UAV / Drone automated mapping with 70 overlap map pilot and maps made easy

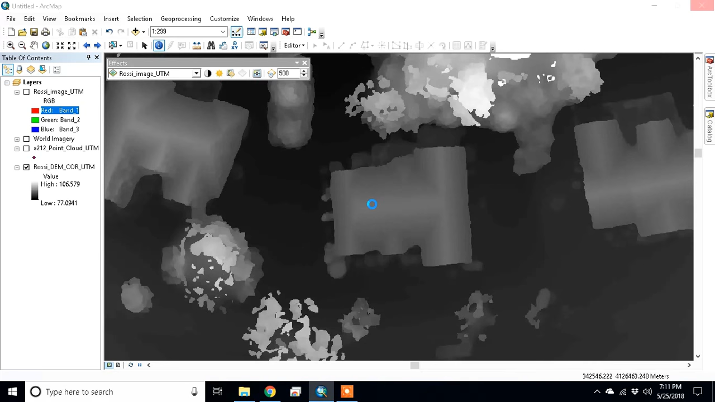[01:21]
very good indeed you know you can set it to absolute elevation relative elevation really is your call so elevation looks strong it's set to everything at the moment so just take a moment or two okay so you know elevation 89 89 so 88.9 really consistent on the roof get
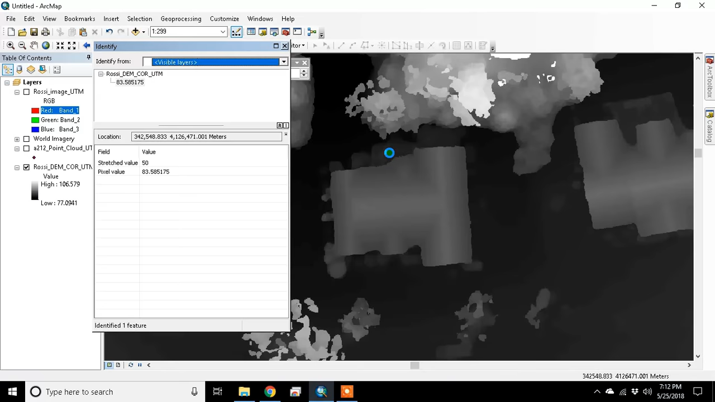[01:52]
down to the deck go to 83 get to the lawn 81 they're real good numbers for my neighborhood okay so that's good back to the image okay we see the back of the deck there if we bring up the world imagery and
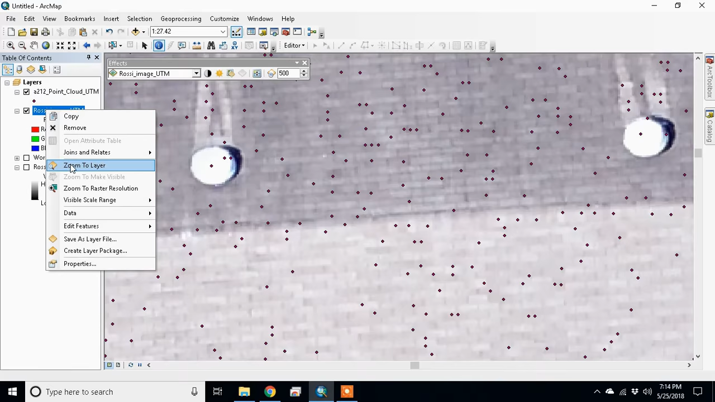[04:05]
zoom to the layer again I just want to quickly show you 40,000 points still some gaps if you look in
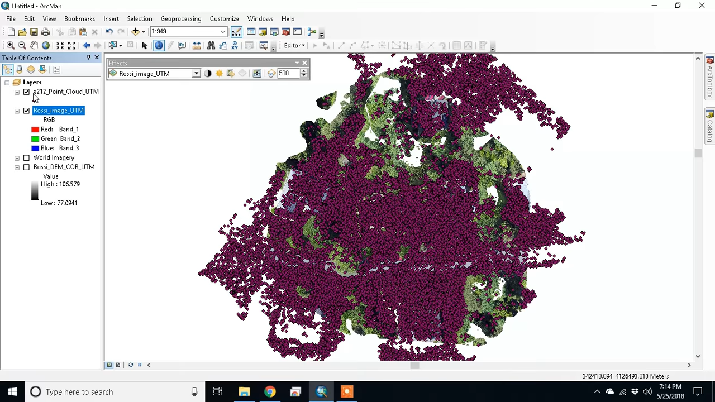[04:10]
the image you know here here but I think once I get to 90%